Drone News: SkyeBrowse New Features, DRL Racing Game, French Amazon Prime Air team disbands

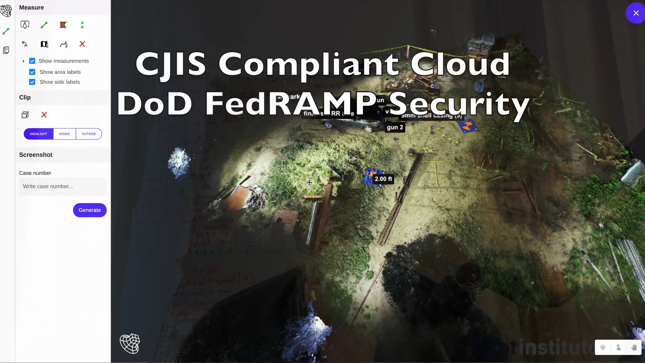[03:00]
So it's almost like a 2D map of the entire scene and also shows you all the annotations in it.
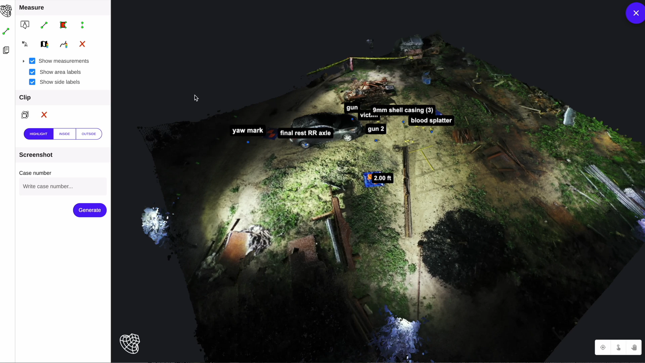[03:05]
So if you have shell casings in it or any guns or blood splatters,
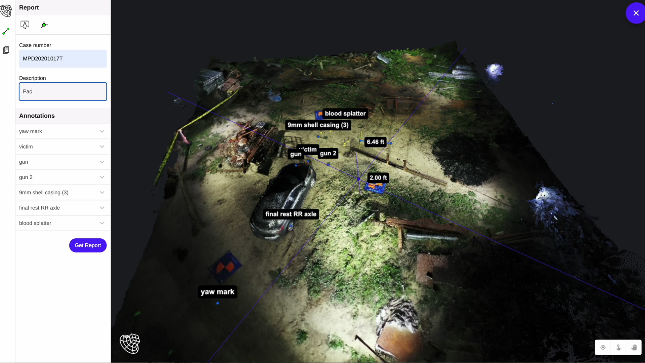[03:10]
you annotate that, and it'll also show up on the top-down view. And then if you scroll down, there's also the measurements tab.